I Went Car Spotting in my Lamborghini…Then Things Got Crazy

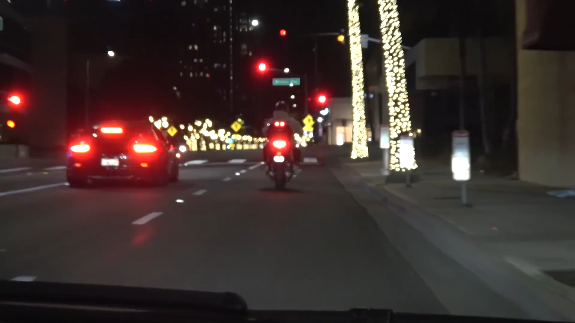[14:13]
I don't even know what to say. We got an SVJ, we got a GT3, we got an M6,
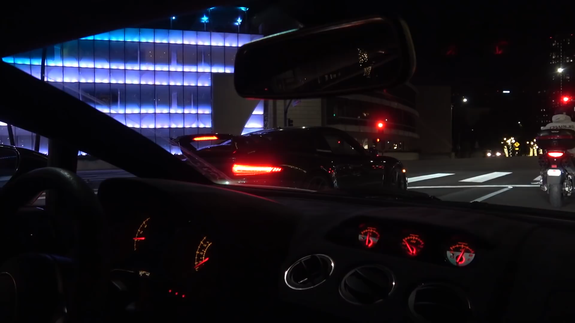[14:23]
we have a COS, and I don't know who else is behind us. Hopefully no cops. Sheesh. Oh!